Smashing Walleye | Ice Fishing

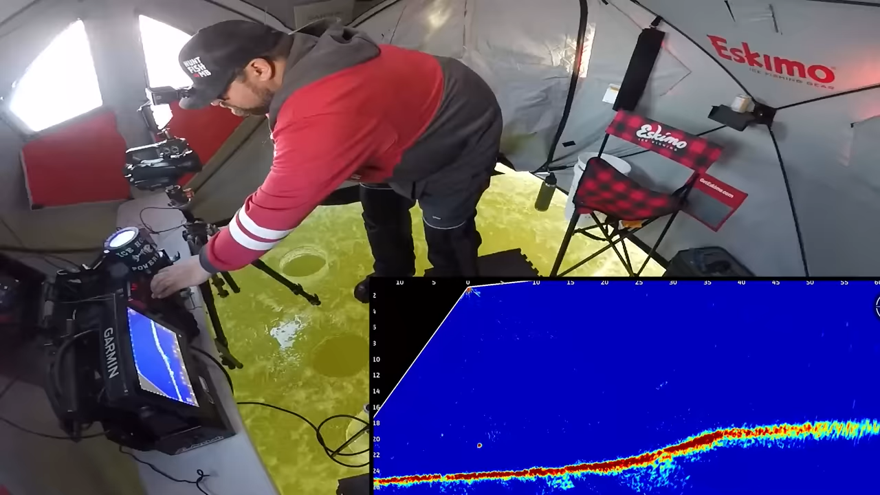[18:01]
Oh, there's a fish at my live minnow. Oh yeah, he's gonna pop it for sure. I'm gonna go out there now. I feel like he's gonna pop it.
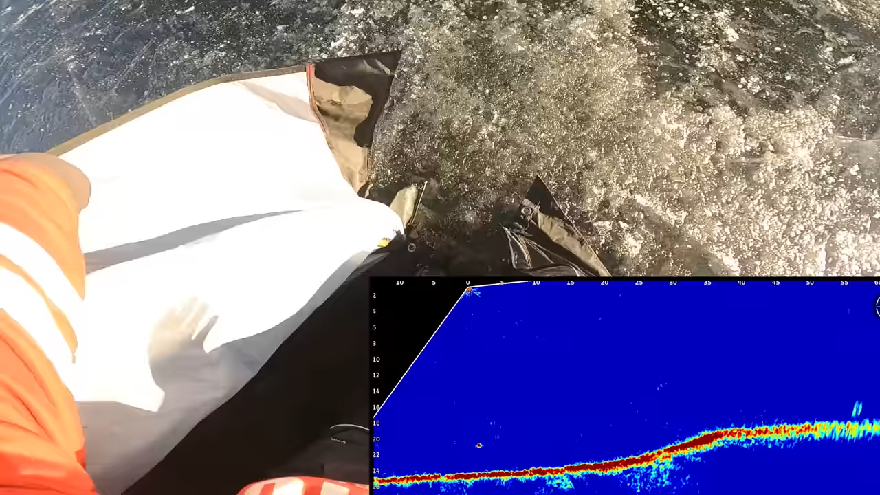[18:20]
Oh yeah, look at that, it's already going. There it goes.
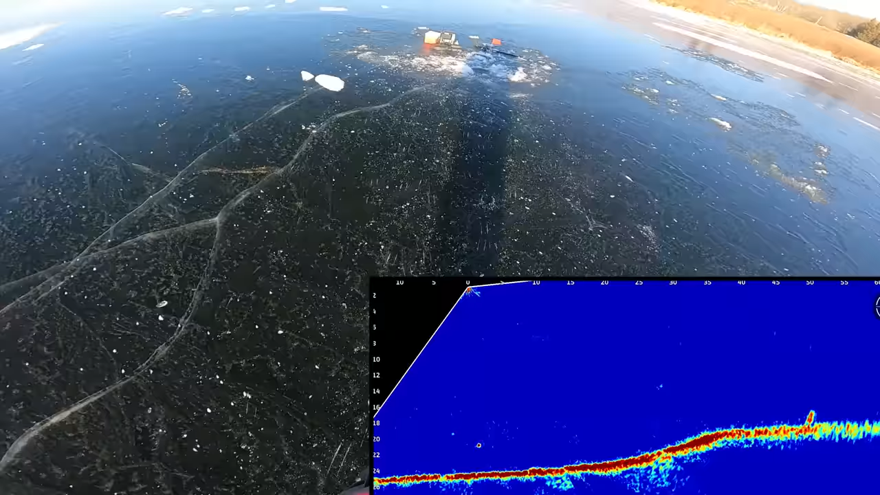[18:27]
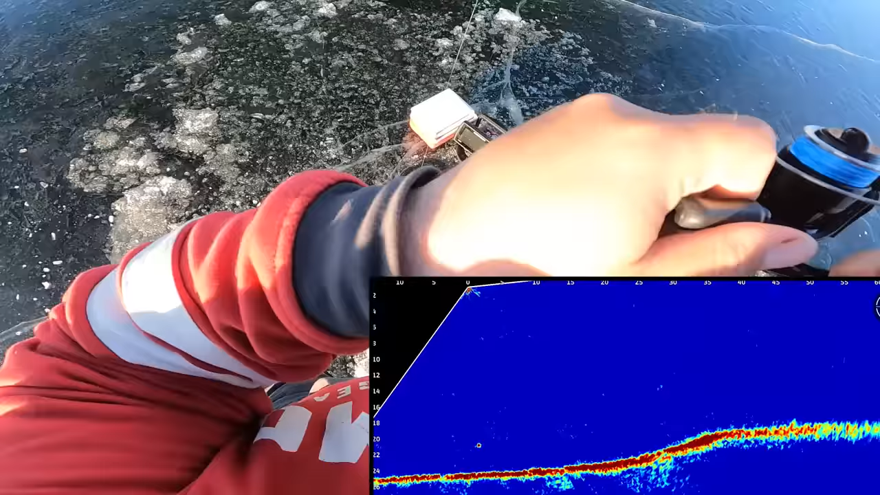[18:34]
Ah, that's nice, smell to see it on the live imaging first. Feels like a walleye, I'd say.
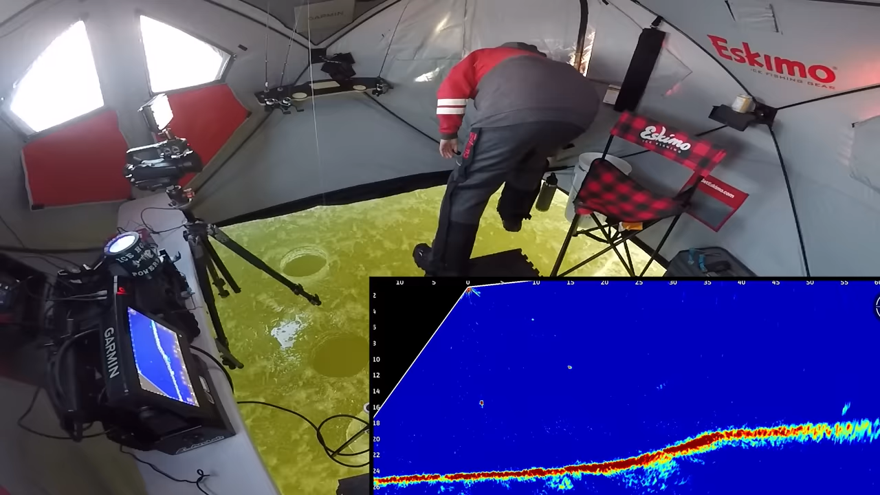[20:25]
It's a fish going to my live minnow again. I'm gonna get ready, because that's gonna go off. I can feel it, I can feel it. He's all over it.
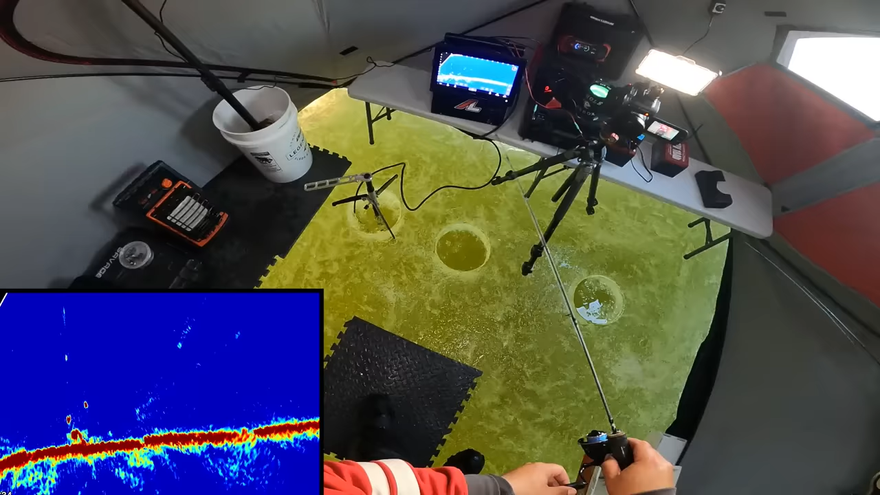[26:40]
I think they're just perch. No, that's not a perch. That is not a perch. If it is, it's a giant perch.
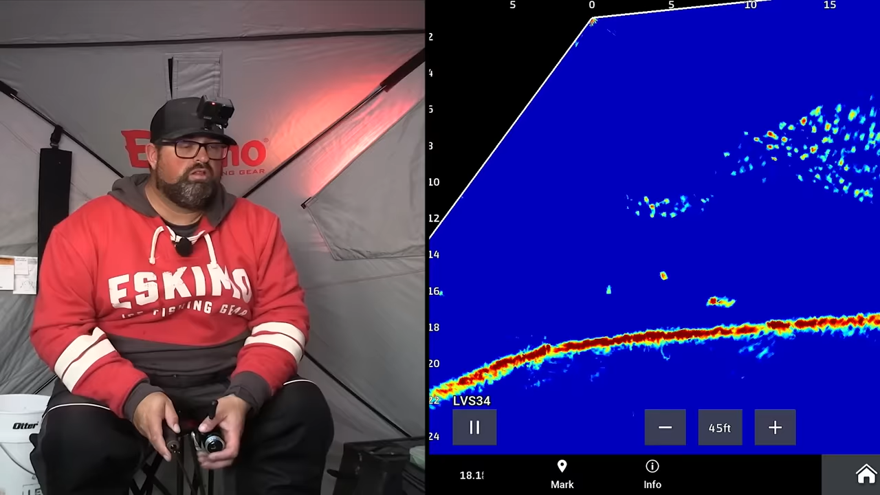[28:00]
Oh, here we go. Just dropping a spoon down again instead of the hyperhammer. There's a fish coming over here. Might be coming to my live minnow though too. I kind of rather catch it on the spoon, but I'll take it either or. I'm not picky.
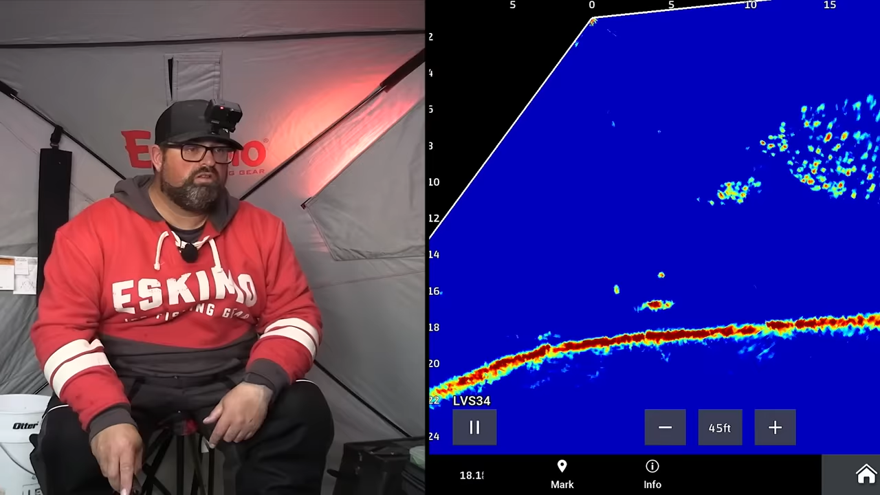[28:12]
You come wherever one you want to come to. Here it comes. Nice. Not a bad fish, I don't think.
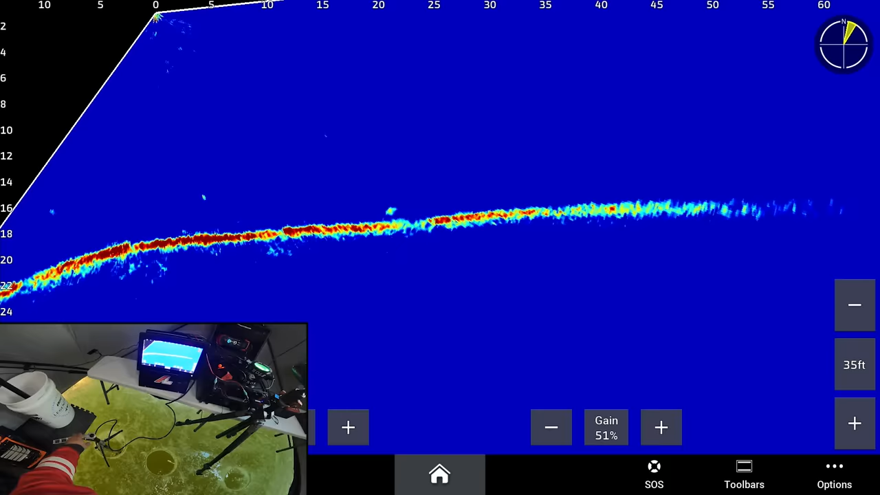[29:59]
You spin it around this way, it drops off. And I'm at the top part of it here. Before I was down in the bottom section and I moved up to the top part of the shelf, and you see it kind of plateaus a little bit here. There's a fish coming in right now and here as well.
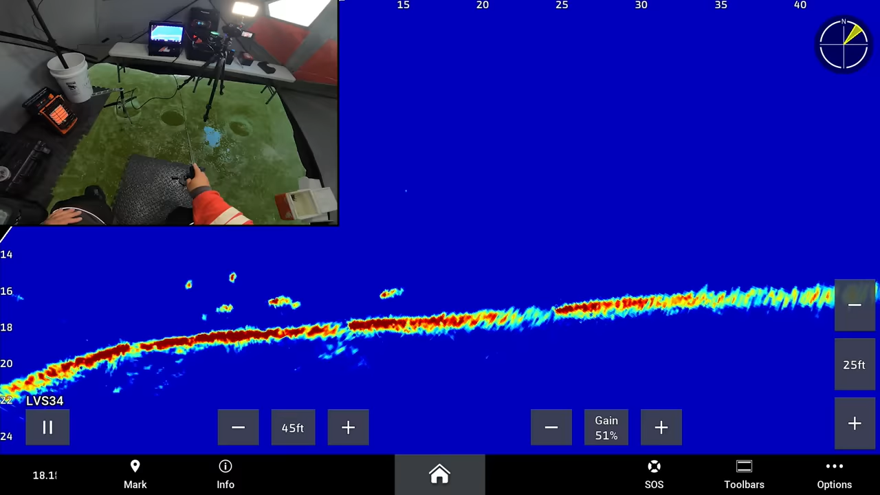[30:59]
He's right there. There's two nice ones. The biggest one's going to my live minnow right now, though. He's going right to my live minnow. I don't want to move too much. That's a nice fish. It's a nice fish.
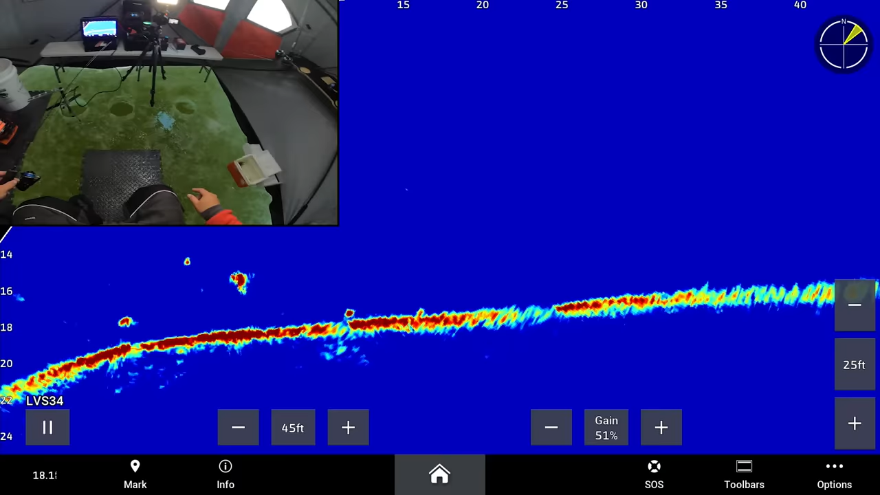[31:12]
Eat that live minnow. If not, come over here. Come to my spoon. Come to my spoon. Or eat the minnow. I don't really care. Either or, buddy. You choose.
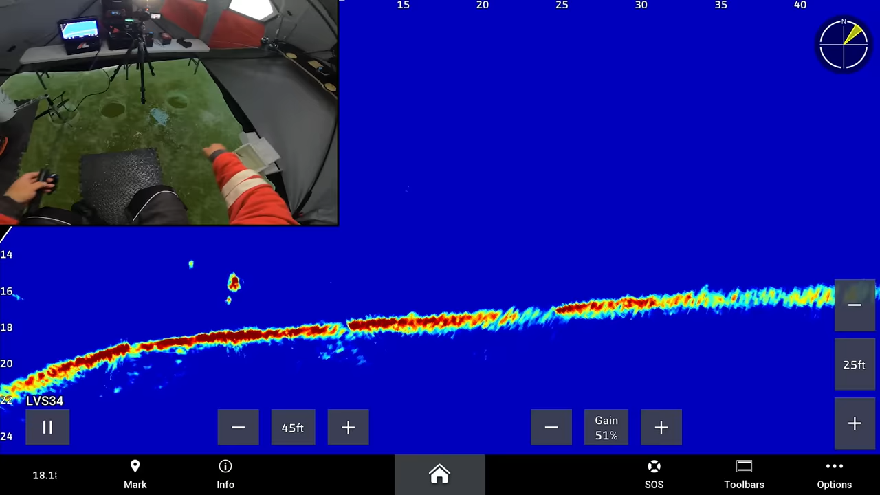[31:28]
I think I'm gonna get that live minnow beside me on a bucket here right away. Yeah, he just ate it. He just ate it.